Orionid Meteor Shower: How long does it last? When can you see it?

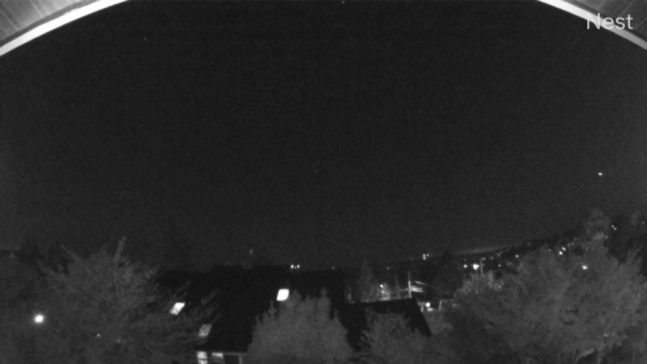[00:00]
You guys check this out. So we are looking at video. You might have seen this on social media if you look closely enough, a really bright light there. Wow, that's so impressive. So this was actually over Seattle last week and it made the rounds on social media and a lot of people were asking what was that a UFO? No, it's actually a meteor and it's all part of the Orionid meteor shower.